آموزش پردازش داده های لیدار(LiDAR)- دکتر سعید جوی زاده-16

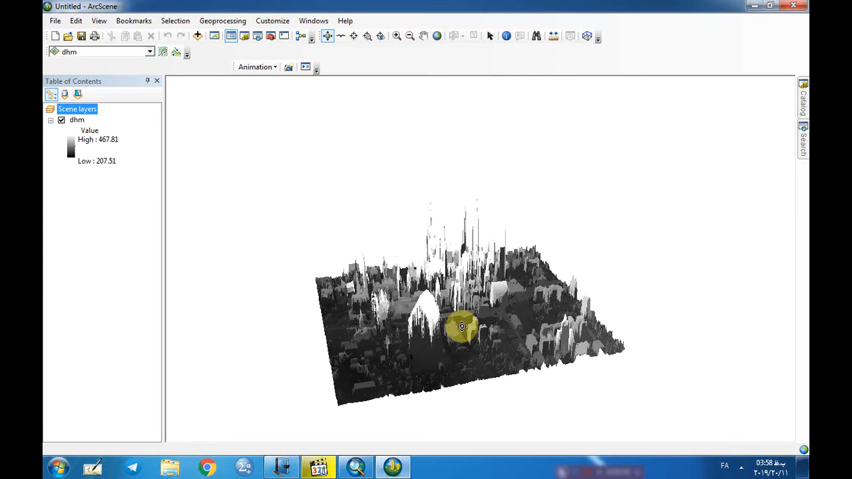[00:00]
بعد از اینکه شما داداتون رو بارد آرکسین کردید و اقدام به ثبوتی کردید که در فیلم قبلی گفتیم که شما میتونید روی لایه راست کلیک کنید پراپرتی برید
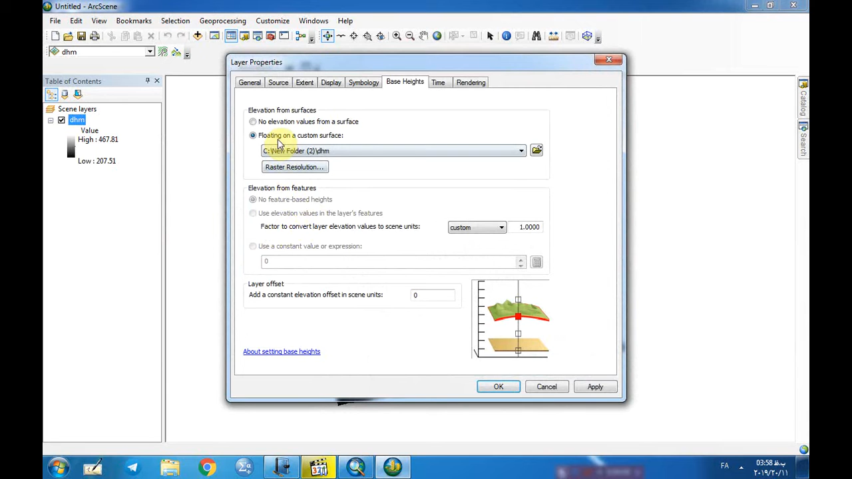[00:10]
و بیس ارتفاعی بهش بدید با استفاده این تب و بعد بهتون گفتیم شما میتونید روی دیتوفرم کلیک کنید پراپرتی برید و اونو اقراق کنید در سطح 2 یا 5 حالا
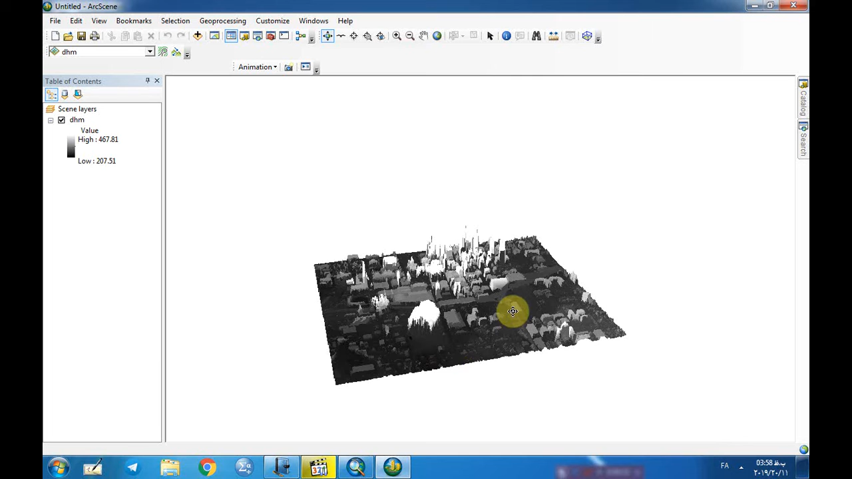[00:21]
هرچه که دوستشته باشید میتونید اقراق کنید یکی کاری دیگه که میتونید انجام بدید اینکه در این محیط اونا رو با رنگ دلخواه خودتون تنظیم کنید یعنی این تصویری که اینجا میبینین حالا داده
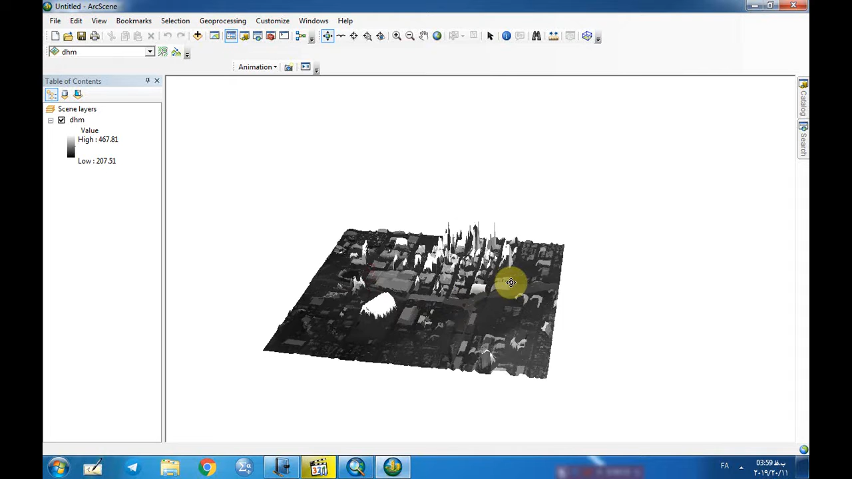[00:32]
لایداری که اینجا هست یا اون محصولی که اینجا داریش ثبوتی میکنید یا پرودکتی که داریش ثبوتی میکنید میتونید بروی این کلیک کنید بروی سیمبولوژیش و بعد
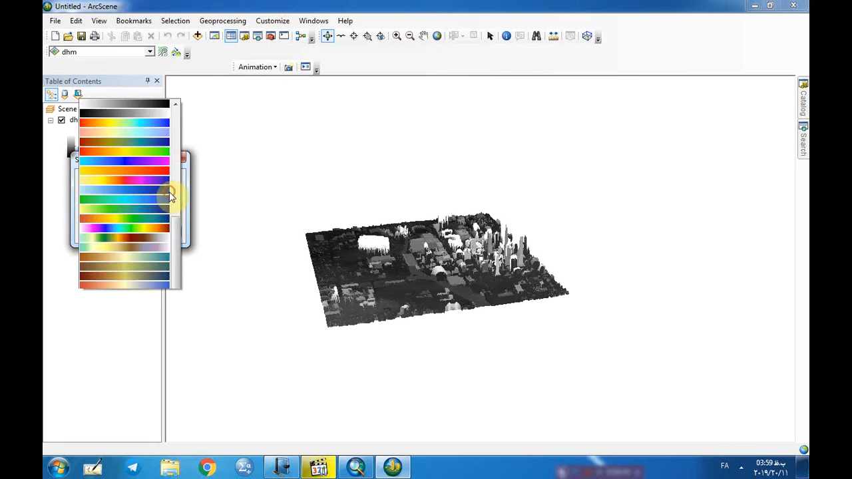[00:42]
هر رنگی رو که دوستشتین بهش اقتصاص بدهید فرض کن من این رنگ رو محایم اقتصاص بدم پس حالتهای مختلف رنگی اینجا هست که شما میتونید بهش اقتصاص بدید و دیتاتون رو زیباتر کنید که جلوه بسری بهتری به خودش بگیره
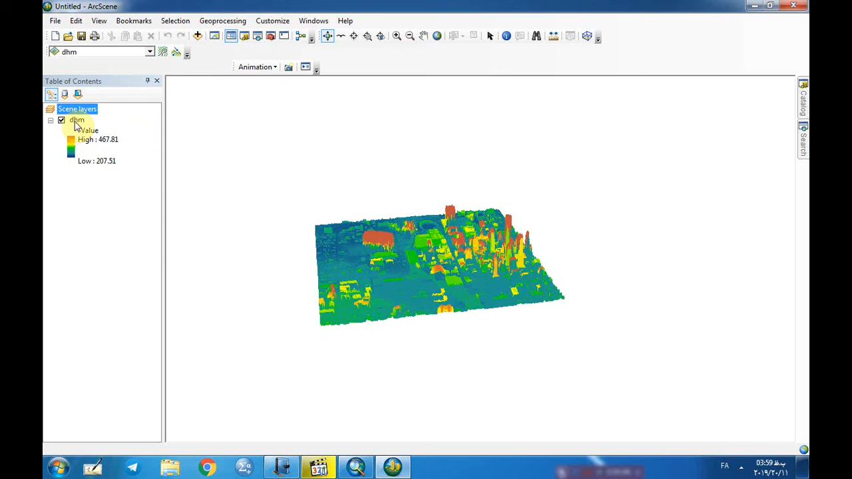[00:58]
یکی میتونید روی این راست کلیک کنید به قسمت پراپرتی بیرید و به طب سیمبولوژی برید
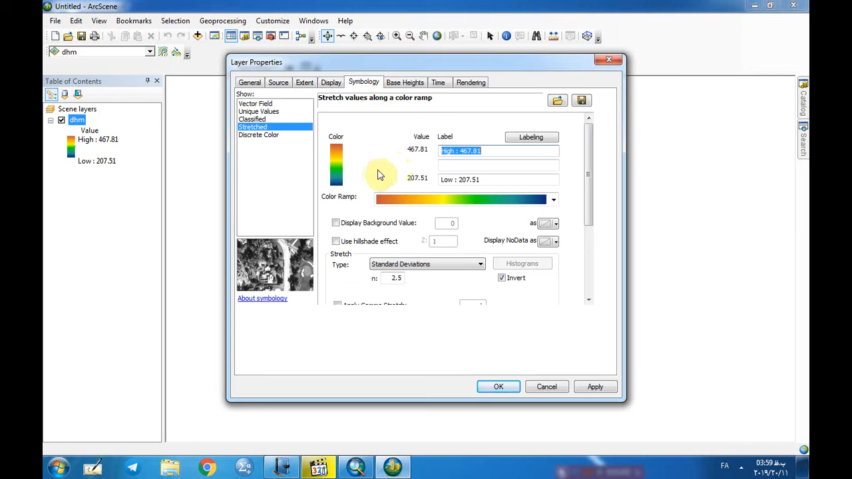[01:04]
در اینجا هم دوباره اختیاراتی دارید میتونید رنگ ها رو عوض کنید توقعات رو عوض کنید حالا من میادم دوباره
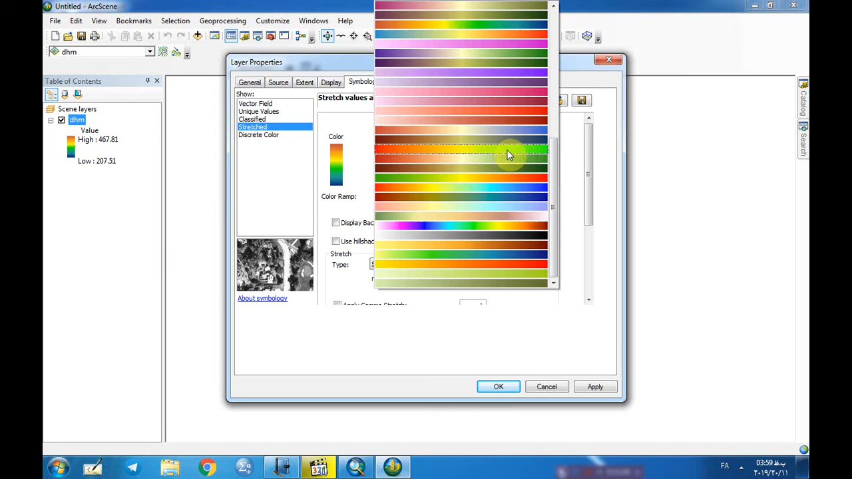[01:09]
یه رنگ دیگه بهش اقتصاص میدم و بروی این کلیک میکنم که داده من
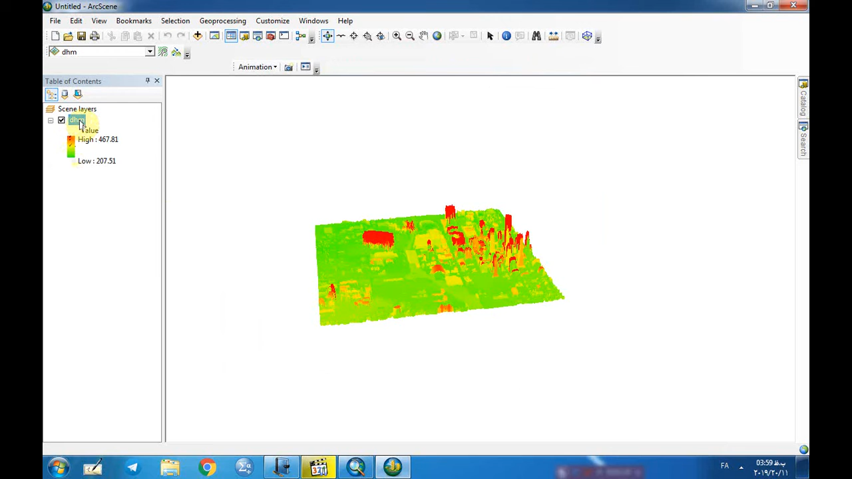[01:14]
یک خودش زیباتر بشه یا دوباره میتونم پراپرتی برم در طب